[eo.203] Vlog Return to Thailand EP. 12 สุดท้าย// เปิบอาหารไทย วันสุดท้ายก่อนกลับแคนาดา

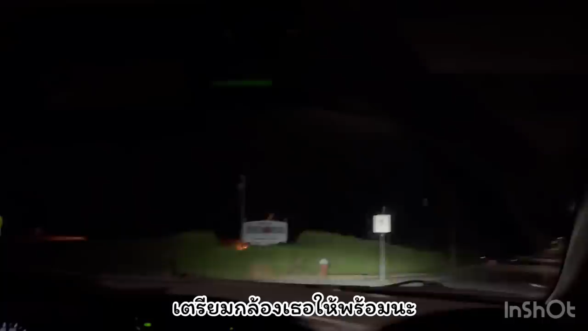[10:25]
าจะหลับไว้แล้ว ตอนนี้มันประมาณ 5 ทุกคร
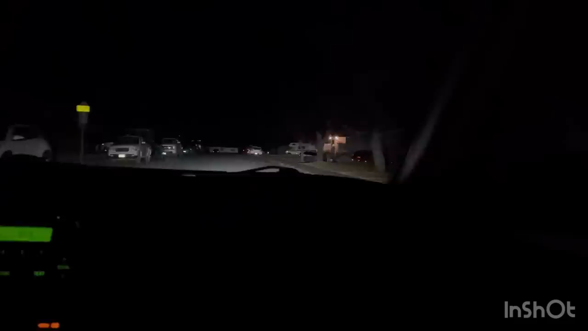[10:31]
ึ่งแล้วนะทุกครึ่งแล้วนะ ถึงบ้านแล้ว ถึงบ้านแล้วไม่ต่อเลย พอย peroยังแล้ว